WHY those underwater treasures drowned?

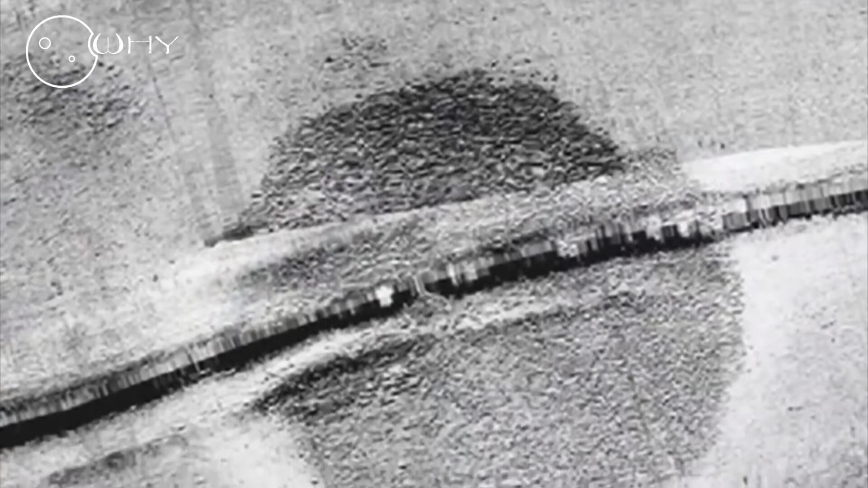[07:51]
In other words, the Baltic anomaly is of natural origin, although the discoverer Peter Lindbergh does not agree with these conclusions.